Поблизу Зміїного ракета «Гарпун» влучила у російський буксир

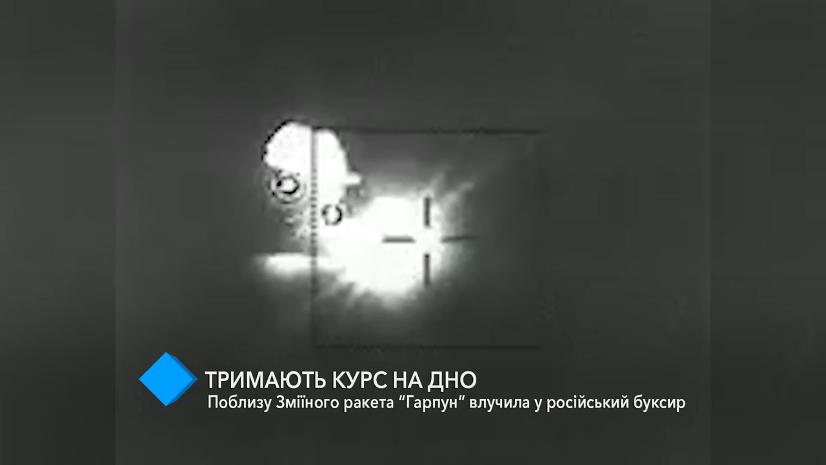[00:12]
який мав систему протиповітряної оборони на борту та йшов до острова Зміїний. Військові зазначають, що це був буксир Чорноморського флоту РФ Василь Бех.